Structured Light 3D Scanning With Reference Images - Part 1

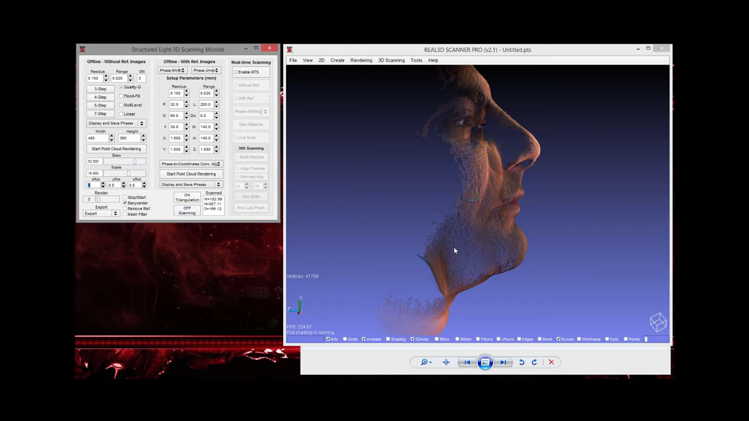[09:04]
maybe next direction a little bit yeah right there okay now it looks good and now you can
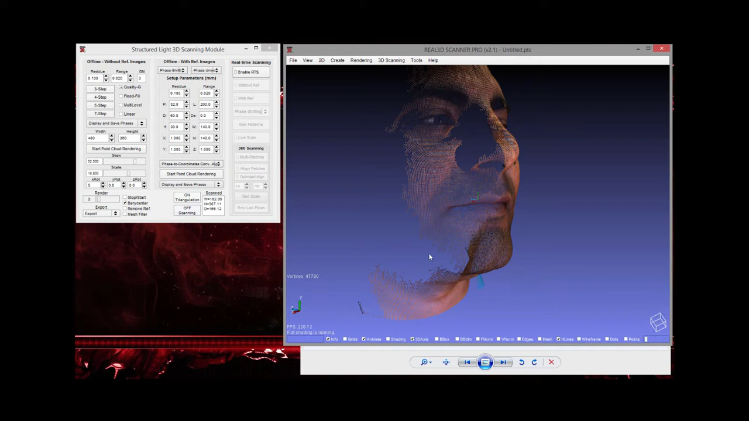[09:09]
press on triangulation and the subject will become right into triangular you can press shading on shading
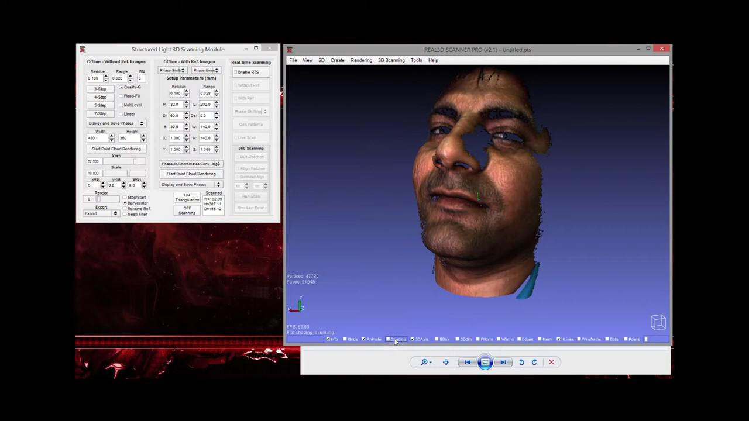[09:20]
off you can see that and the if you are satisfied with the skew and scale and the object looks perfect so you can
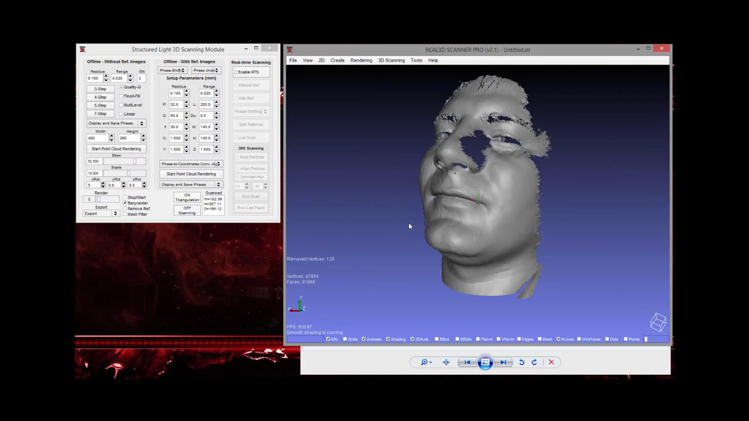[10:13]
so here is the procedure uh to extract three point cloud data using uh uh first method without reference images so i'm gonna talk about uh with reference image in my next video okay see you guys in next video